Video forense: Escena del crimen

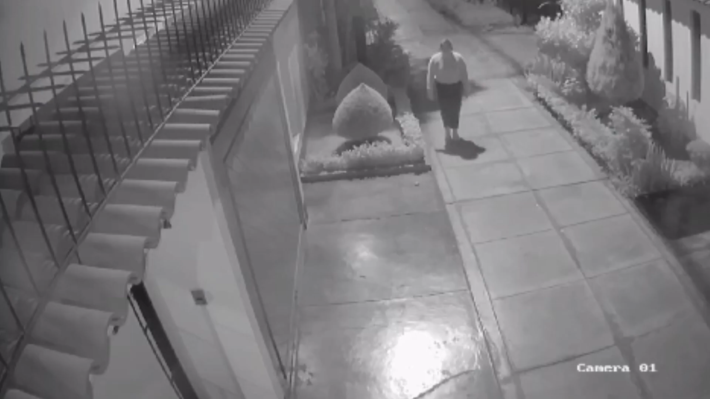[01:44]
Sin embargo, al no tener respuesta de su hija Fue a su domicilio Al tocar el timbre varias veces Y sin obtener respuesta Decide entrar utilizando la copia de la llave que su hija le había dado anteriormente